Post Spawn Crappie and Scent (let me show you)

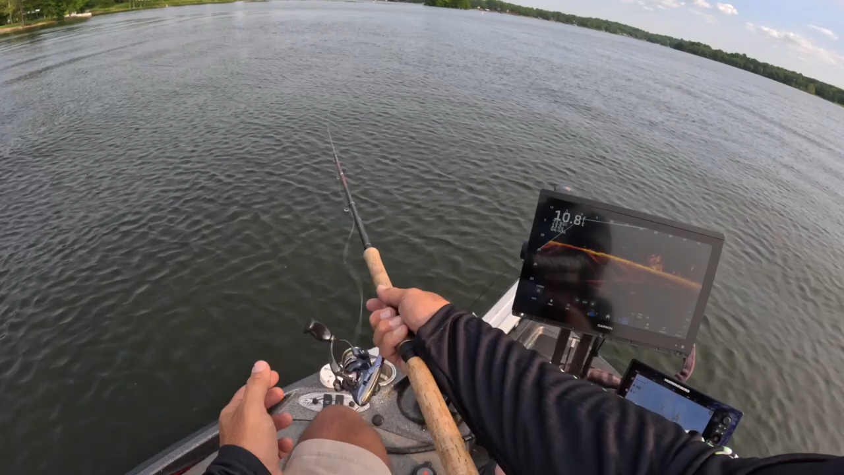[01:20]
There's our first fish of the day. Oh, yeah. That's Bait Pop going to work for me.
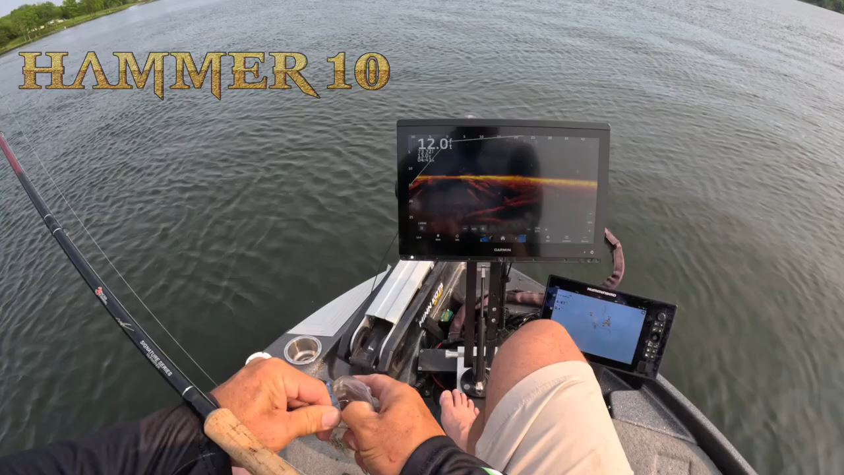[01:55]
Those are going to be on pre-sale this week. That is a solid starter fish on your LiveScope.
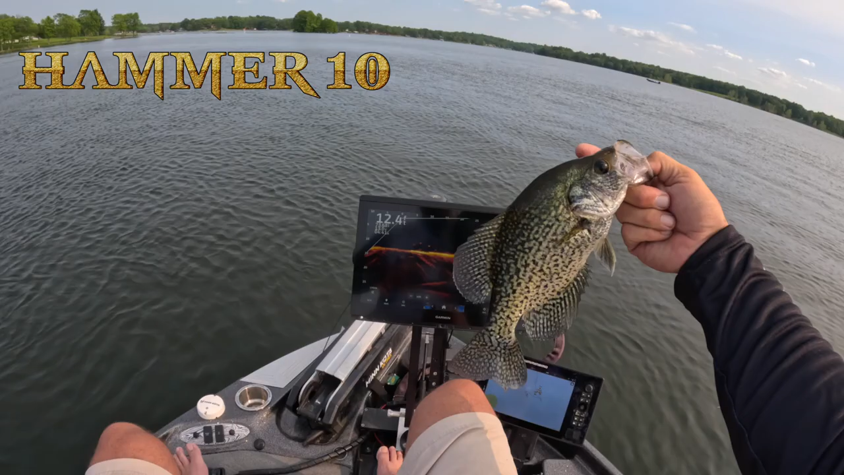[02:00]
Using your Bait Pop for the scent. I also was told that the crappie paste style, or the Bait Pop, is actually a better way of maintaining the crappie scent around the crappie.
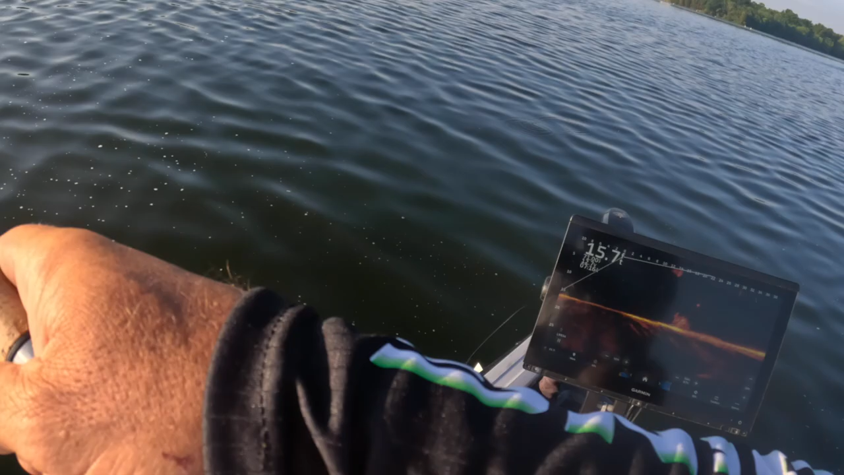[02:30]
Oh, you guys see that one ripped through there? Good night. Oh, he got off. Oh, my gosh. Oh, shoot. Got him. Good fish here, folks. Good fish. Wow. Great fish. You got to love it. Oh, let me just...
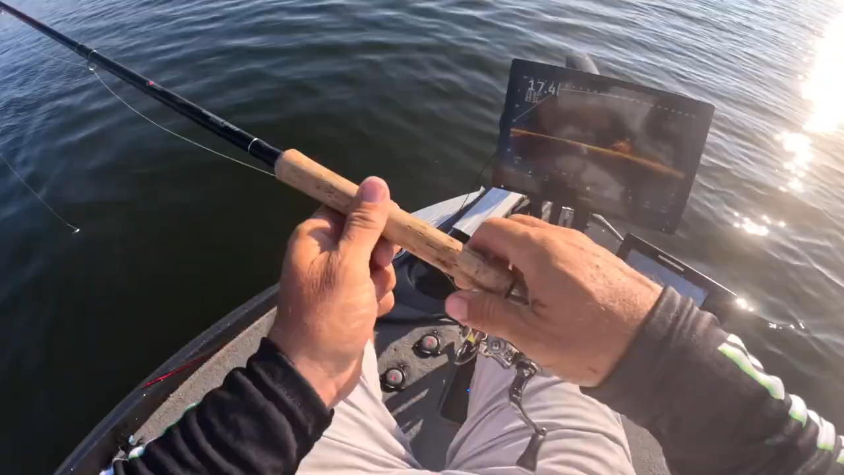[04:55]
Now, the advantage of having bait pop on your hair jig, obviously, compared to the crappie formulation, is that it is a oil-based, thicker paste. It's going to stay on your hair jig a lot longer. I think Scott Martin did an incredible video showing the scent that is released. There's another one. Oh, my gosh. No hesitation there. And that was the first cast with that bait pop on it. It's awesome. And this is a good fish.